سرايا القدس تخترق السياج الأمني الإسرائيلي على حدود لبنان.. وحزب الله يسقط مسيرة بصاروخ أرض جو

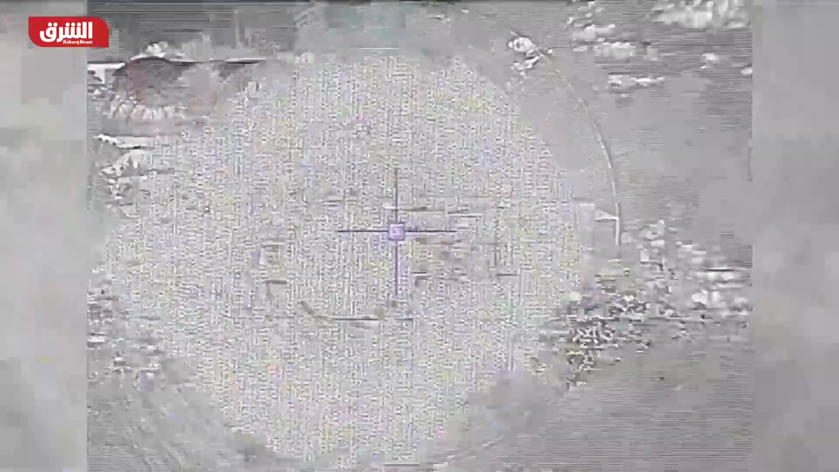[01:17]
والحارقة في سماء القطاعين الغربي والأوسط في الجنوب اللبناني
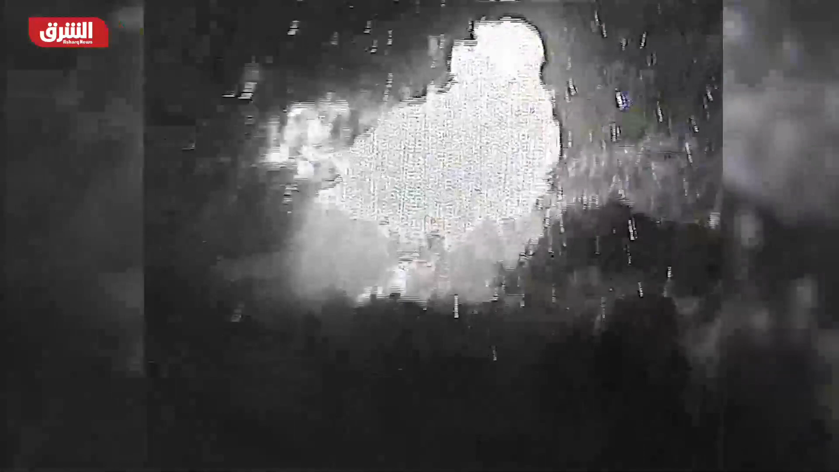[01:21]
من أجل إشعال النار بالأحراش المتاخمة للخط الأزرق عند الحدود
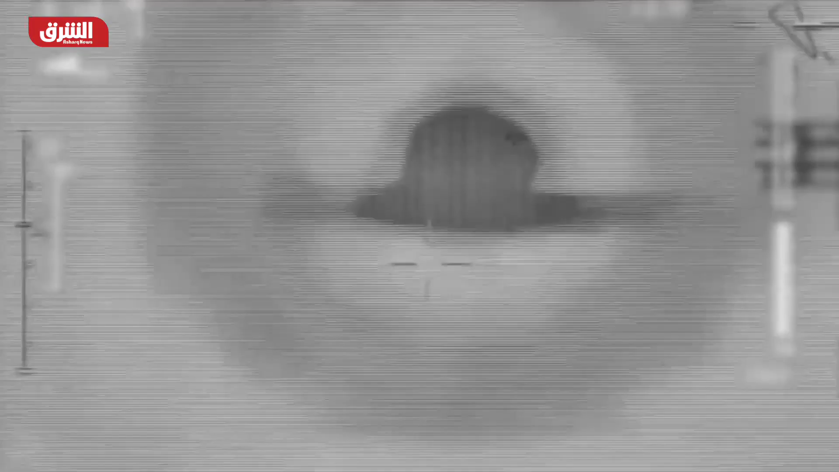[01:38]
الإسرائيلية قصفت بنية تحتية عسكرية في الأراضي
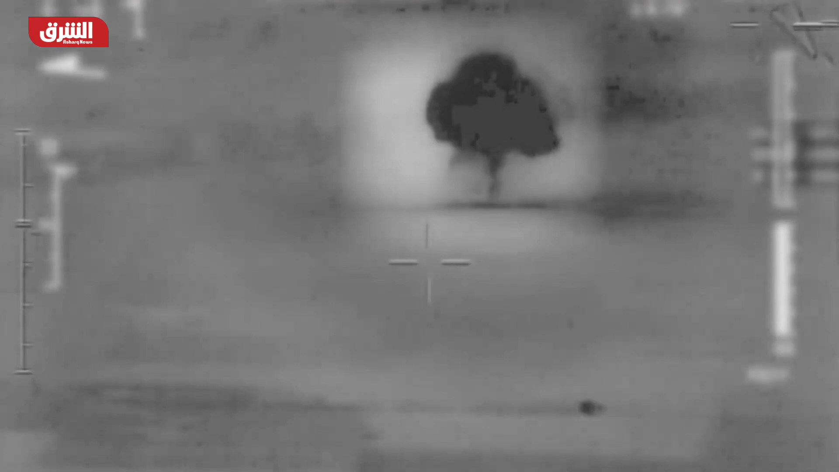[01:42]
السورية ألم يقدم الجيش مزيدا من التفاصيل لكن بحسب هيئة
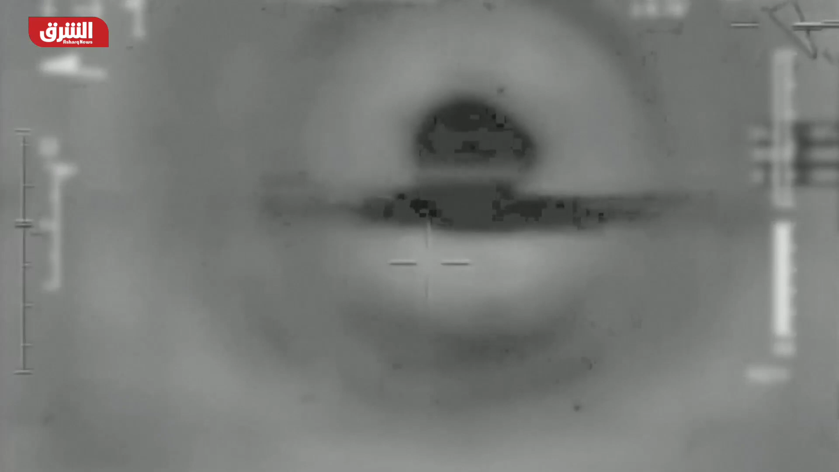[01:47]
الإذاعة العامة الإسرائيلية كان نيوز استهدفت الغارات مواقع في منطقة
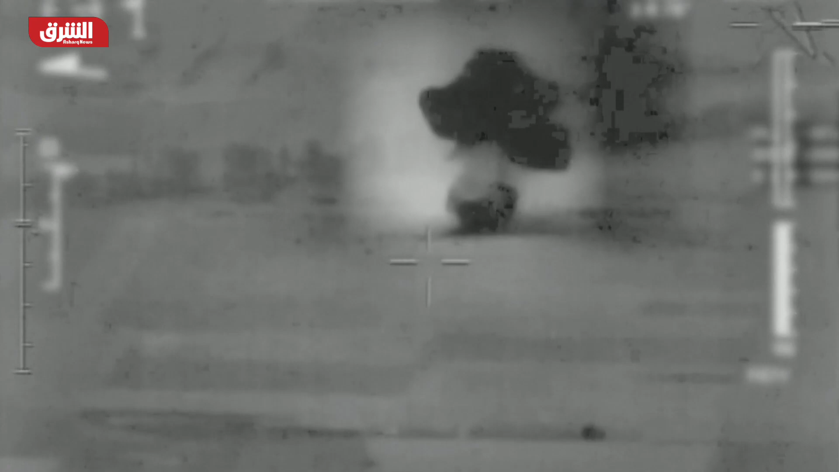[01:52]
درعا في جنوب سوريا مرتبطة بحلفاء لإيران